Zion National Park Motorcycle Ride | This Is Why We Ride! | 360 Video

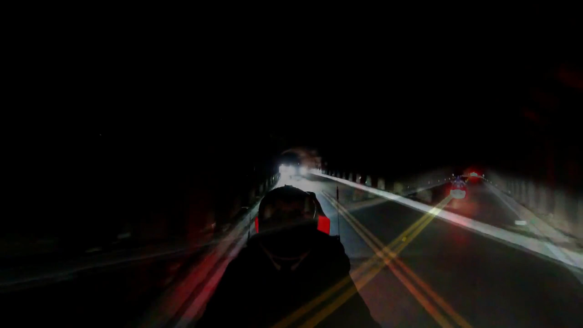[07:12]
is dark. Right. Wait till we come up on that window. Reason. I want to show it right in that window. Man, now this is what I'm talking about. Oh, your lights look good from back here with that darkness. I wish I could turn my headlights off. Oh, you turn your headlights off. Here come the window. He got no. Not in the night. Nah, that's not the one. That's not the one. It's coming up. I know.